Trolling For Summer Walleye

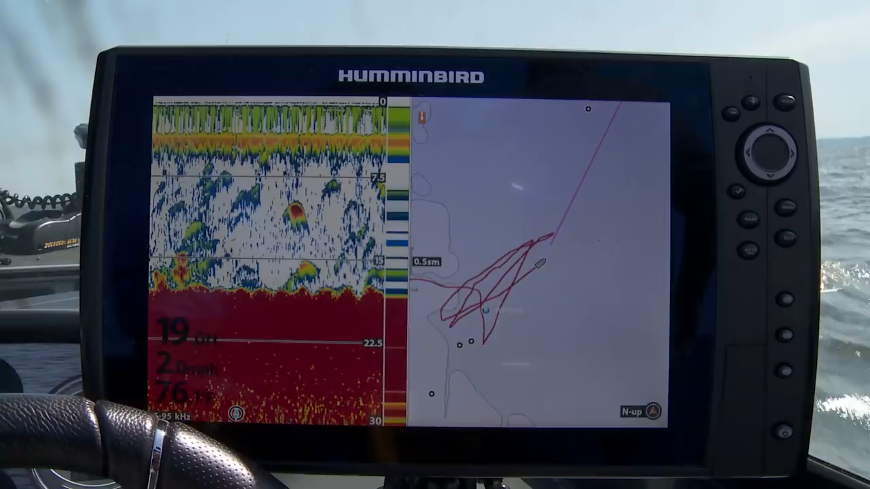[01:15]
Like on the graph right now most of the fish are between 10 and 15 feet down and 18 feet of water.
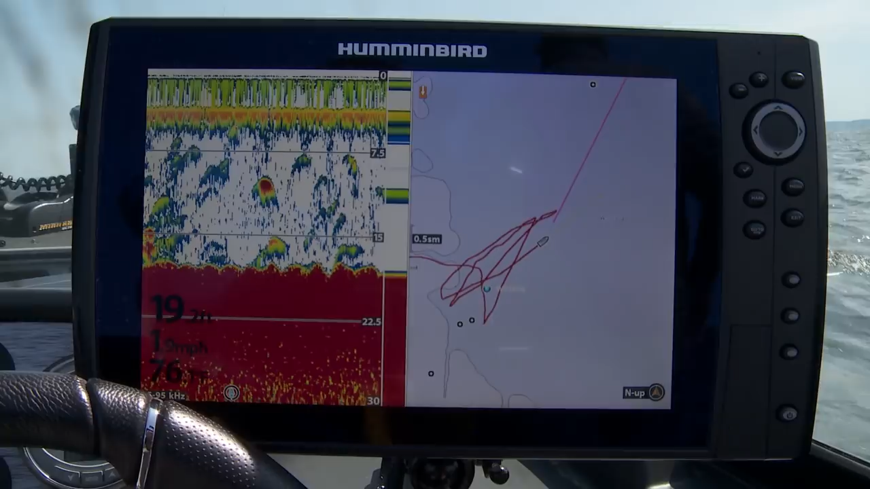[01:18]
So to get that bait down to level like John mentioned we're using snap weights. Letting about 40 feet of line up, putting a one ounce snap weight on and then letting additional between 20 and 40 feet down.
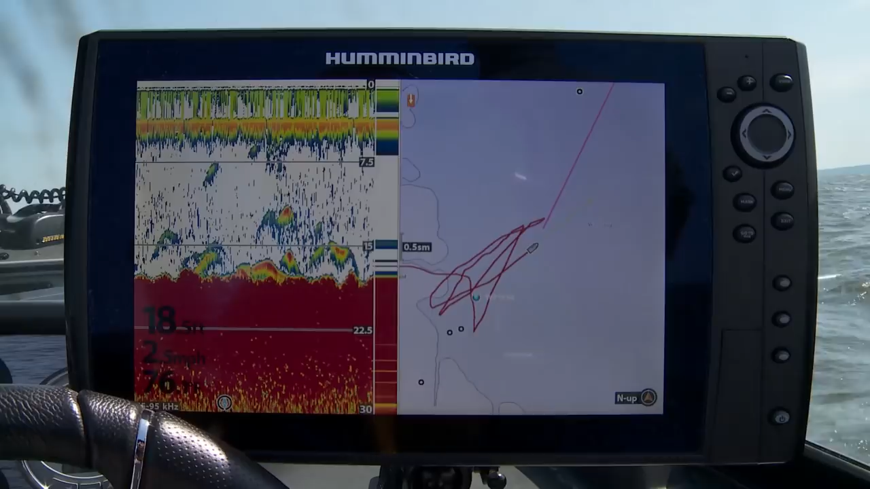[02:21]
So we're just above the fish but like Jason said just below the fish that we don't want to catch those white bass. I've got one back here on this board Jason.